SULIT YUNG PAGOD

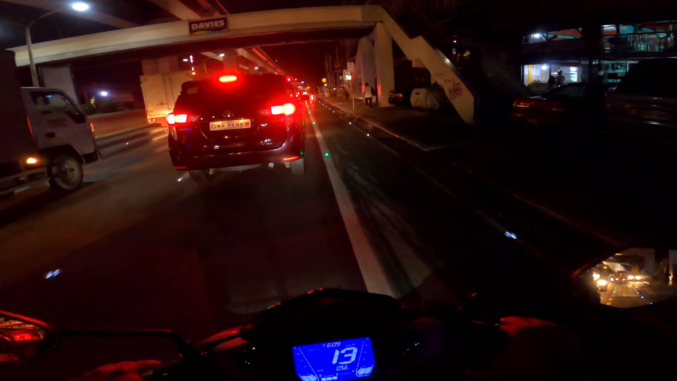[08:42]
Tayo, baka mahuli tayo dyan. Ayoko nga dyan sa bike lane. Ay, grabe, sobrang traffic.
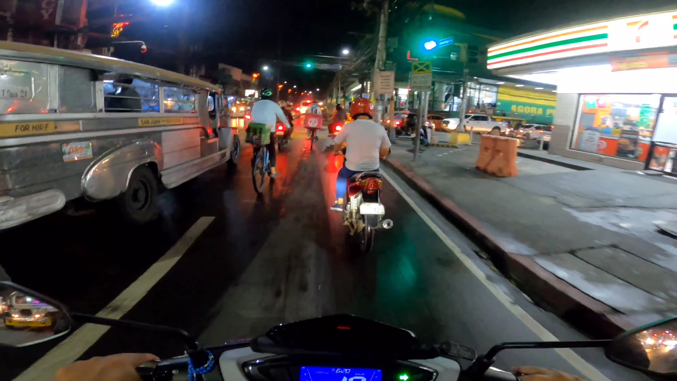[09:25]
Right lane, must turn right. Okay.
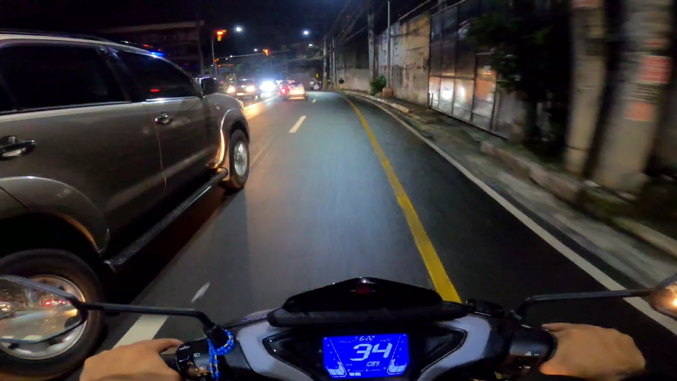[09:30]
Medyo madulas ang kalsada. Daan-daan lang tayo.
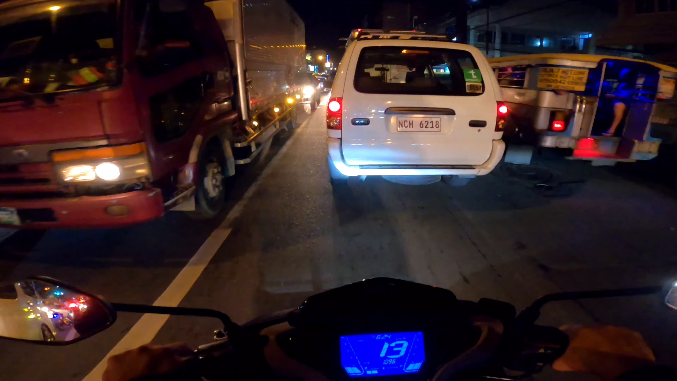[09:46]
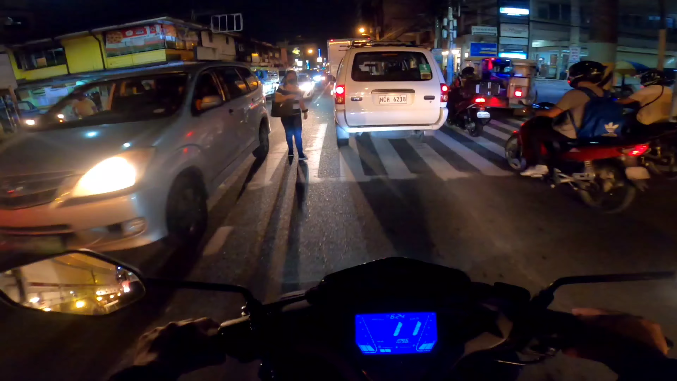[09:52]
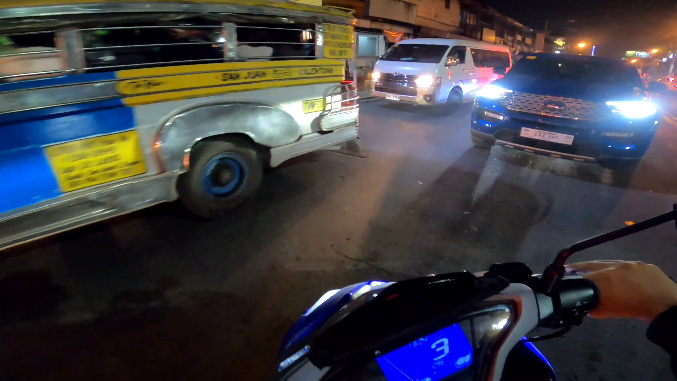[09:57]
Hop, yeah. Okay, thank you. Yan. Mas maganda ang daan dito. Kasi wala masyadong stoplight. Yung na din dumaan ng JR yun. Nakita naman natin. Nakita ko naman na.